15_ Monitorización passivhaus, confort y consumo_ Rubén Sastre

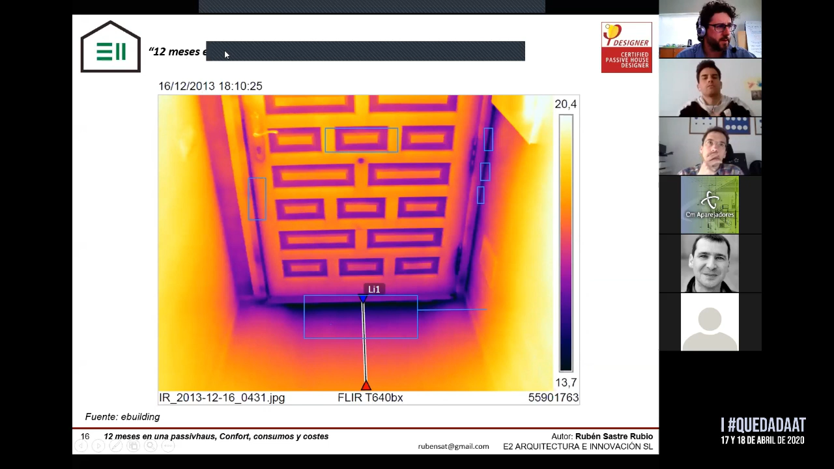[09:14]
Son una cantidad de entrada de aire bestial. Y luego estas de aquí sería el puente térmico de instalación de esa puerta. Cómo se ve la influencia que tiene, ¿no? La alta es... Vamos a borrar, perdonad, ahí.